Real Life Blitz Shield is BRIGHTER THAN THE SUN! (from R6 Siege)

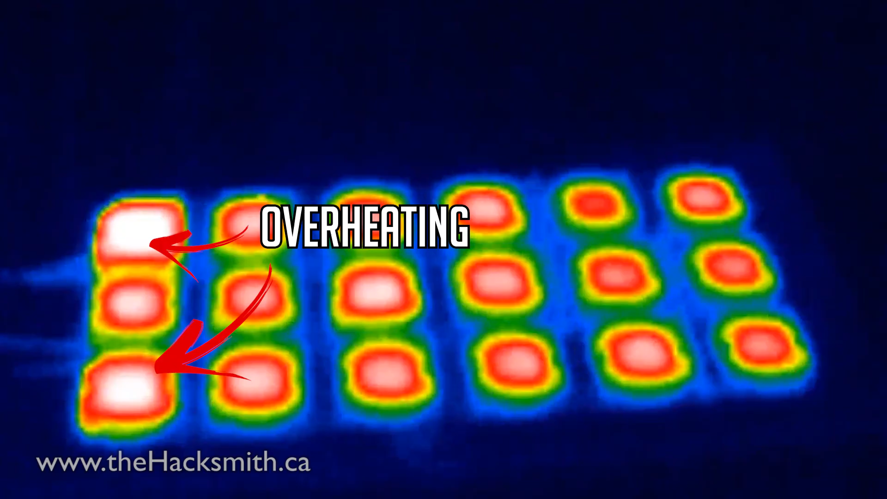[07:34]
it's getting dimmer That one was wrong Yes, it was getting dimmer Just that one Oh yeah, it hit 134 Celsius Yes